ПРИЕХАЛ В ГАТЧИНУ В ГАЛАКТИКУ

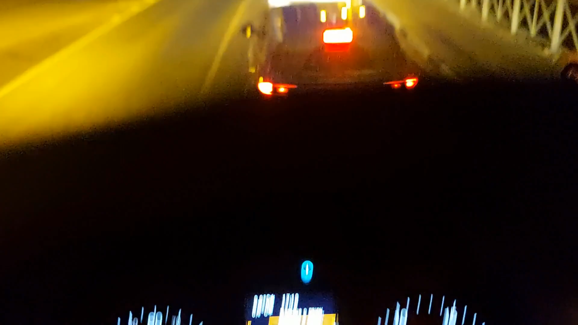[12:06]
Да, вижу я, что переезд не открывается. Значит, ждем мы еще состав.
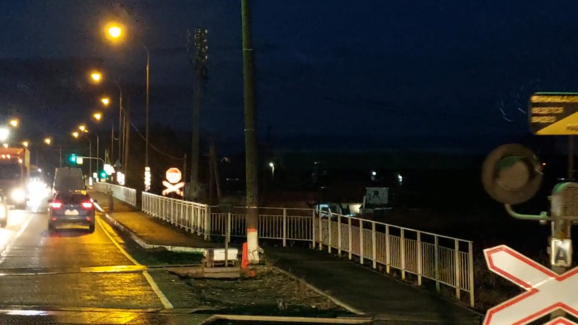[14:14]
Так, ну что, слава богу, мы преодолели светофор, теперь можно ехать. Да, друзья, преодолели мы, конечно, не светофор, а переезд. Все уже начал забалтываться. Уже просто большое желание быстрее дойти до места.